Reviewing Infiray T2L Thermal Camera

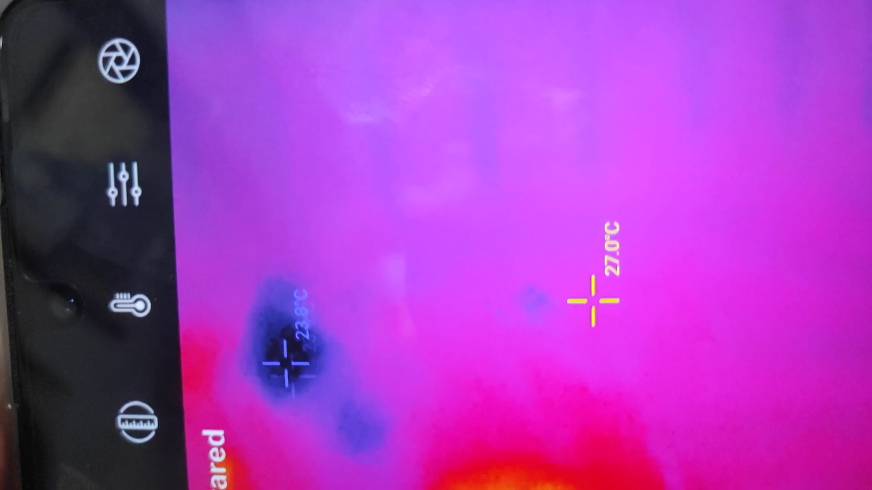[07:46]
On screen: spot 27.0°C
punta natin yung mga alaga kung makukulit yan
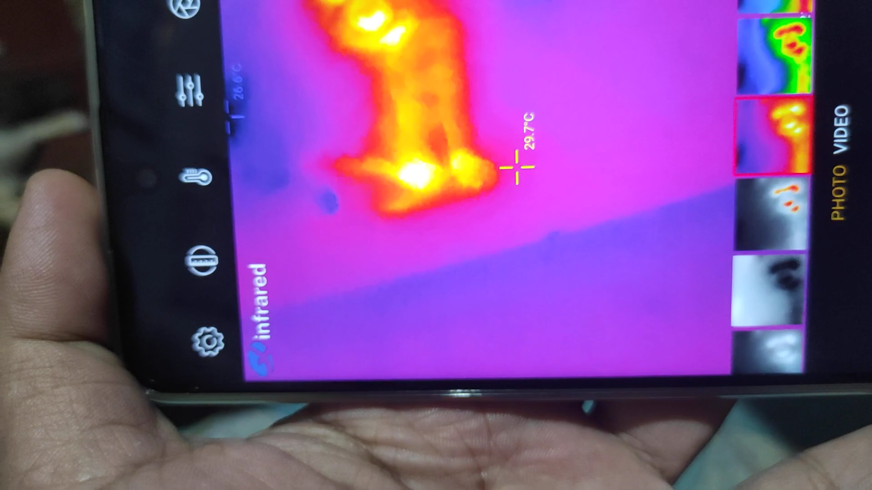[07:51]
On screen: spot 29.7°C
higit na mo yung mga aso ko
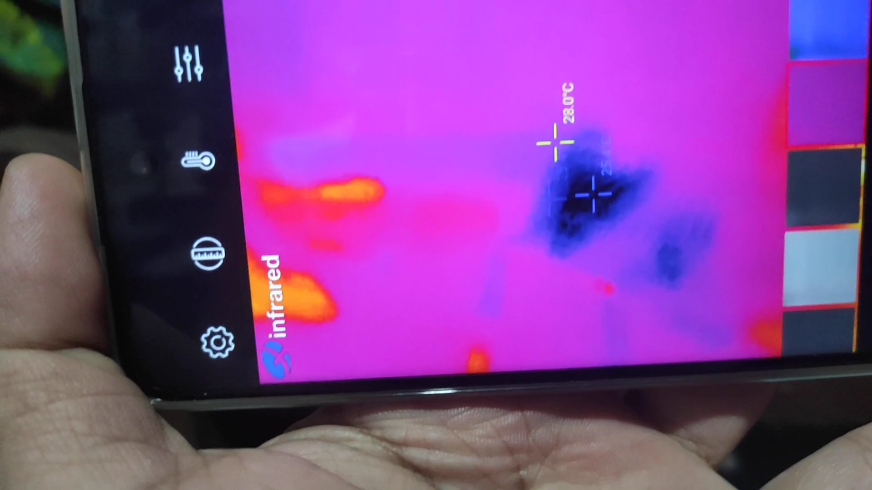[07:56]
kumbaga kung gusto mong palitan ng kulay pwede
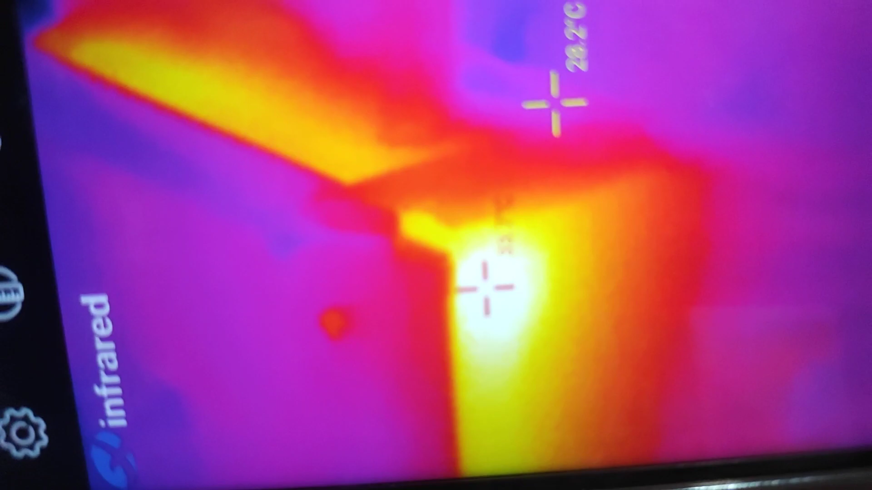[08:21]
sobrang init diba sobrang init sobrang lamig
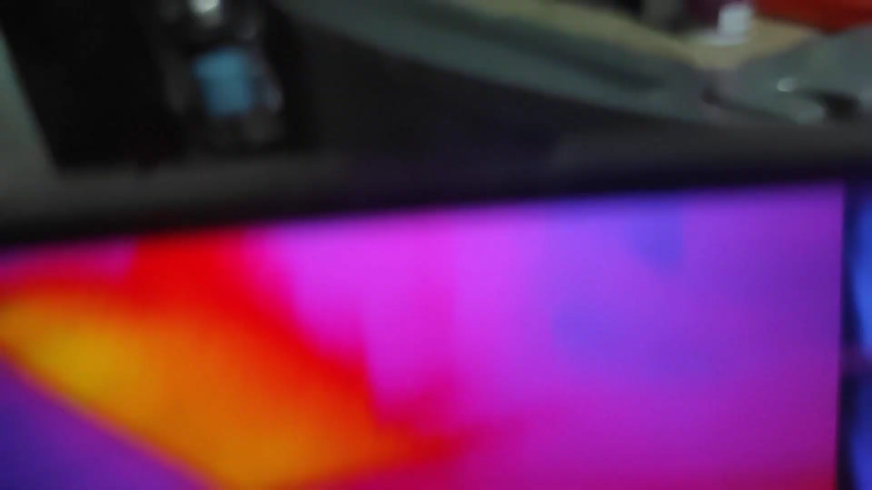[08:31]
so yan yung ref so kung gusto mong i-test
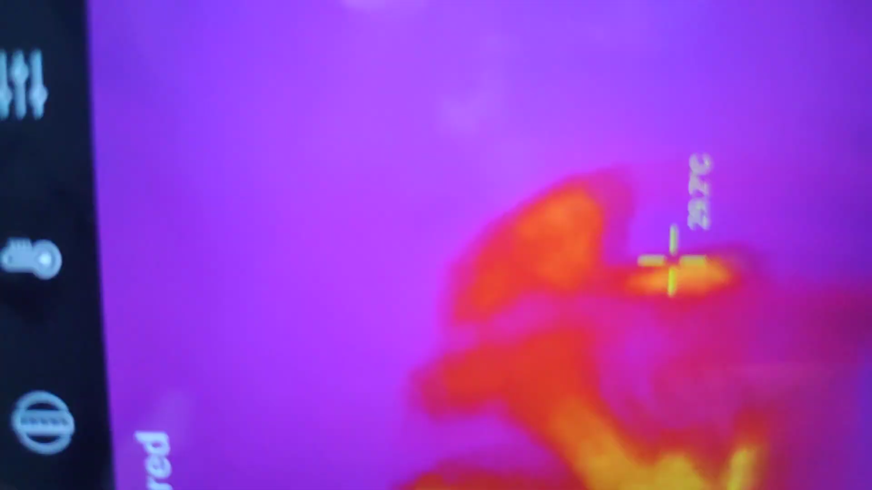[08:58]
ayan chug natin yung electric pa natin
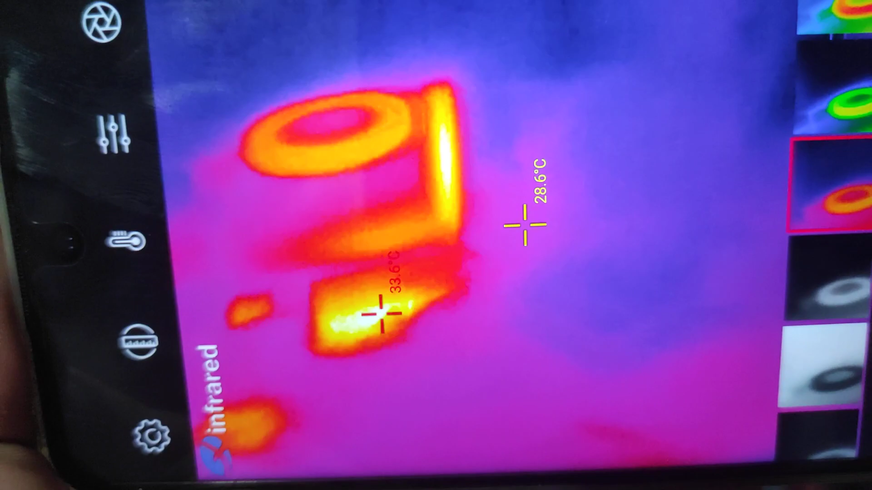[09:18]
ok so so yan mga mga buting ting yung thermal
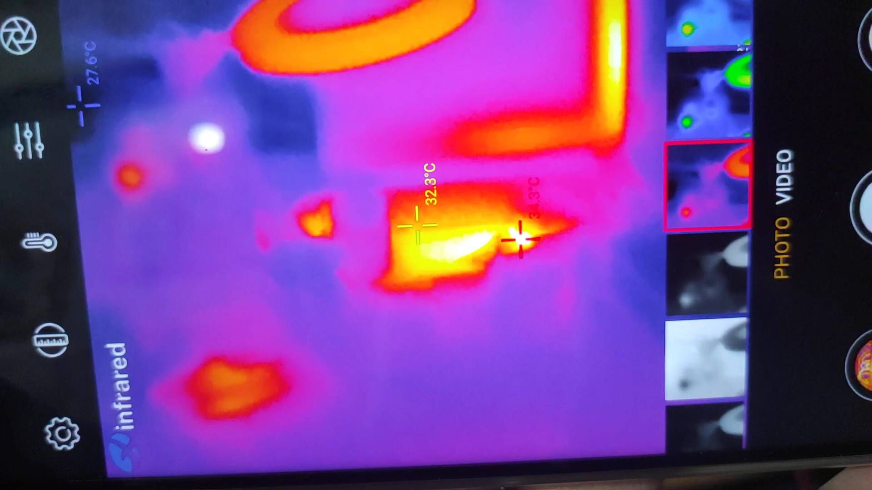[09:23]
On screen: spot 32.3°C
cam natin mas madali syang
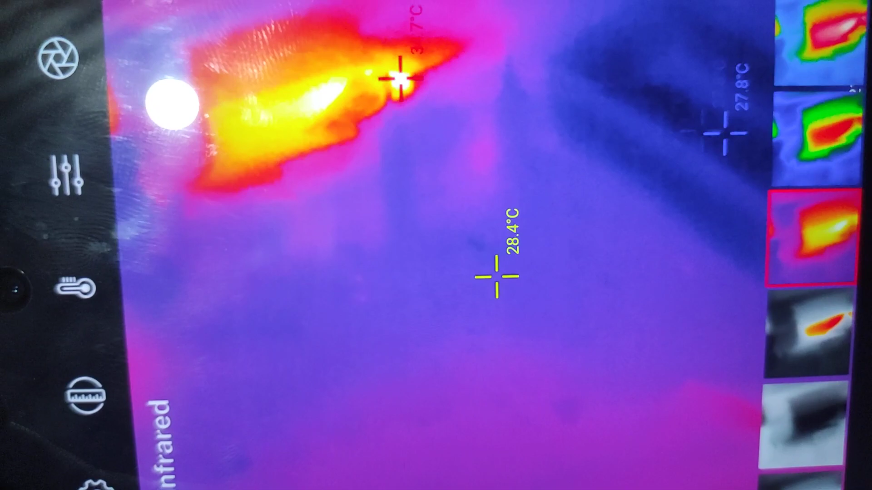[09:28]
On screen: spot 28.4°C
maka detect ng mga shorted so yun lang mga buting ting
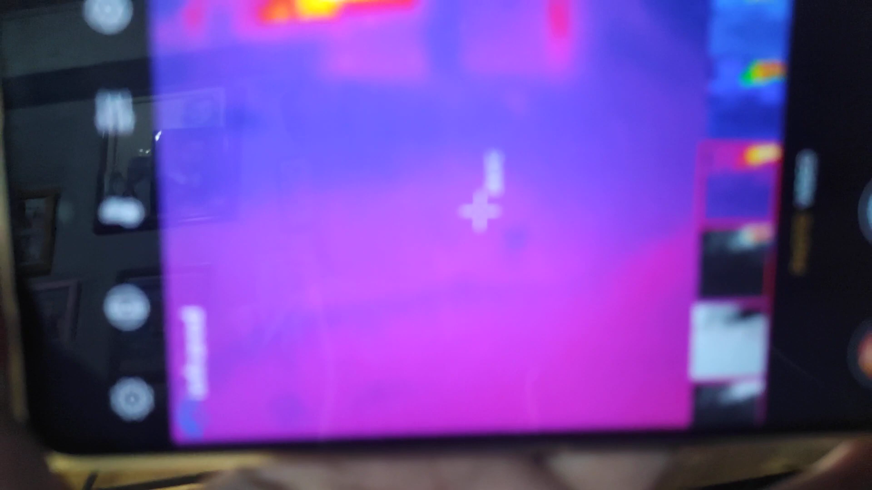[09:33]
gusto ko lang pakita sa inyo kung paano ko sya ginagamit tsaka kung ano yung advantage pagka naka thermal cam ka